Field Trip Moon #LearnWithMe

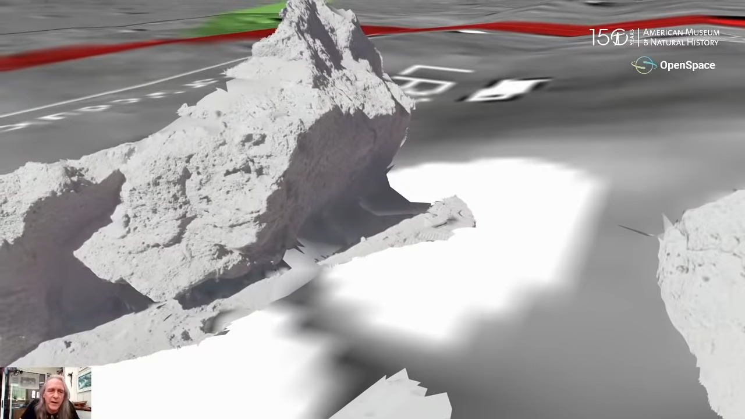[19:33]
but if we pan over to the left, we'll see that, uh, there's a difference in rock type,